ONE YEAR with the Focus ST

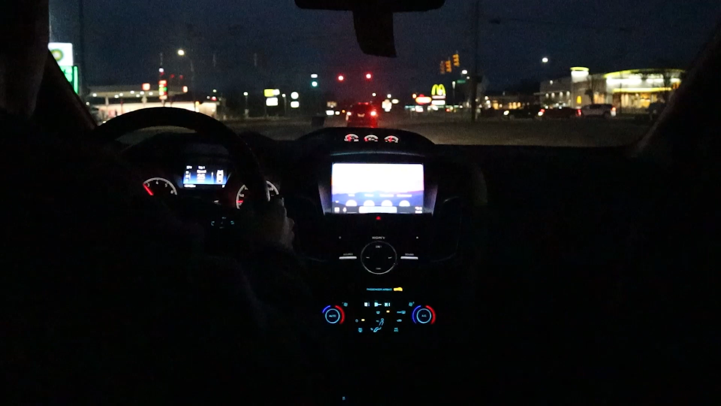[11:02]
But, heel-toe, I, I, I just, heel-toe, no, not happening. Okay, we're about to turn onto the highway, and we'll see what that's like, and just, demote here.